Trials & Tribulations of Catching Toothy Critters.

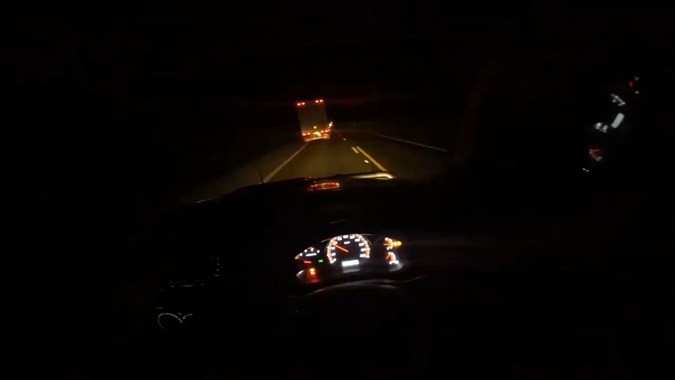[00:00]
Not quite sure why this truck in front of me is only doing 50k per hour on the highway.
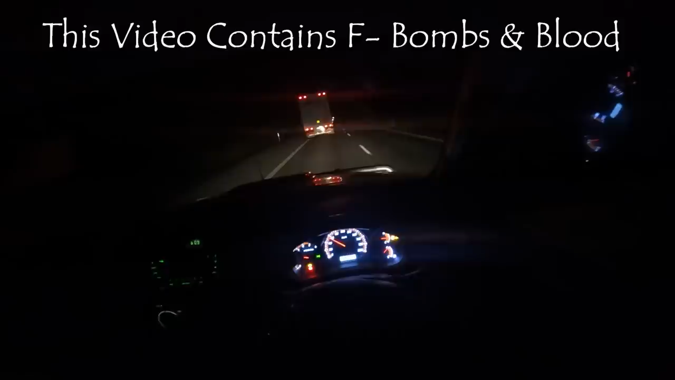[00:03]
Whether he's got a problem, it's all over the place. Good morning, team. We're going pig hunting this morning. I'm picking up four young men. I've got pace riding shotgun on the front.